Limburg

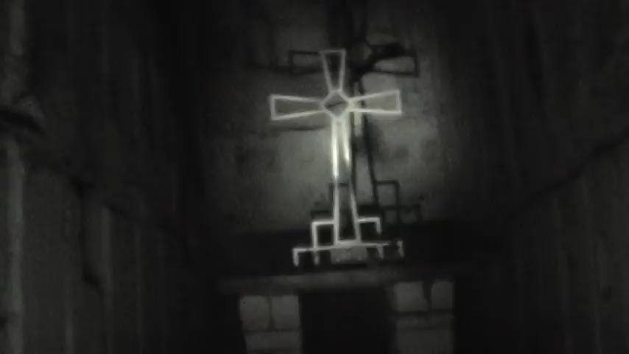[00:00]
Jelde. Kijk eens, hier zijn we terechtgekomen bij één van de kapellen die de berg rijk is. Er zijn totaal 3 kapellen. 2 katholieken en 1 protestant.